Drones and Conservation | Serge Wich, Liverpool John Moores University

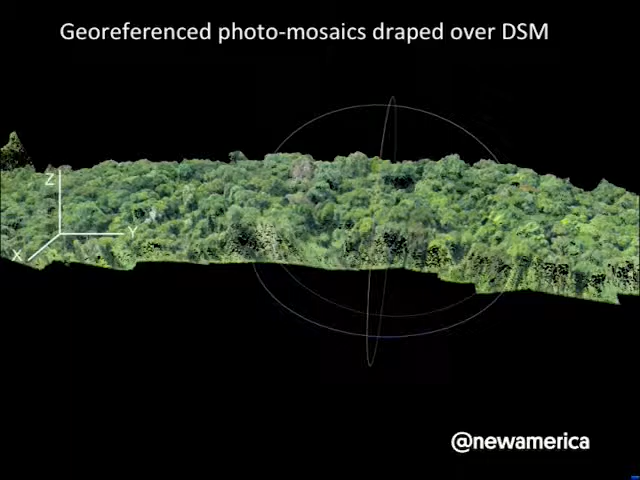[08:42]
which is great for us because then all of a sudden we can map the size of trees. We can map the size of gaps. We get a view that we never had before of the areas where we work. In a way, it's poor man's lidar, but it still is quite good because it allows us to, for instance, this is a study area that I work in in Sumatra, to derive tree heights from these structure for motion maps. And that allows us to, for instance,
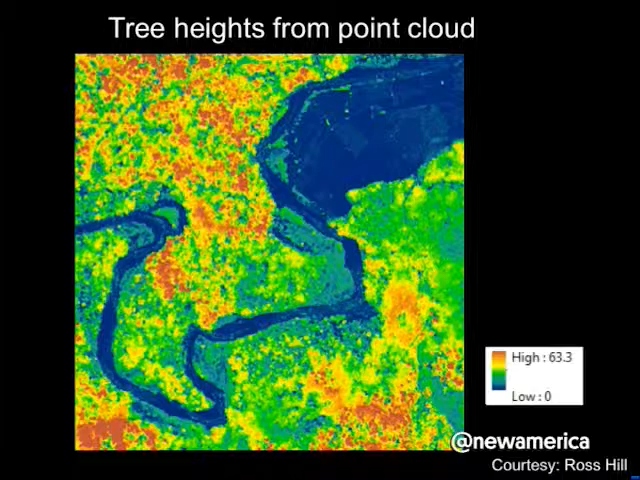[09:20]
look at where orangutans travel and where potential corridors are for wildlife. And that's also data that we couldn't really collect earlier.